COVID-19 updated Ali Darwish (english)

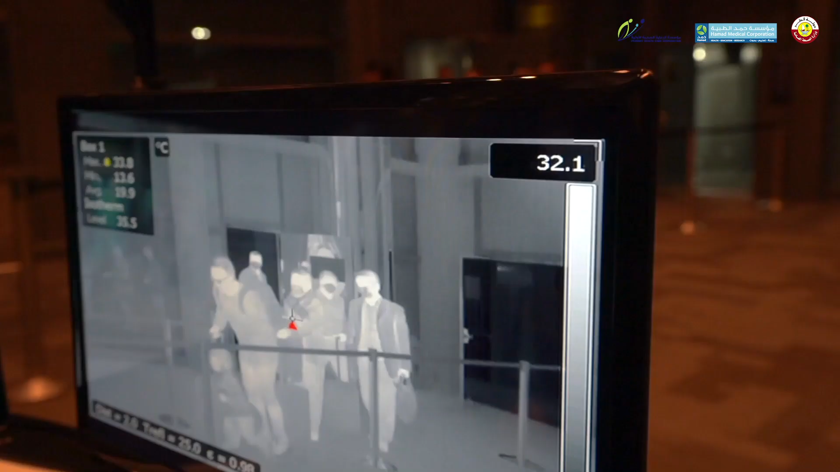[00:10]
The measures include robust screening, taking a place at Hamid International Airport for all passengers coming to Doha from China.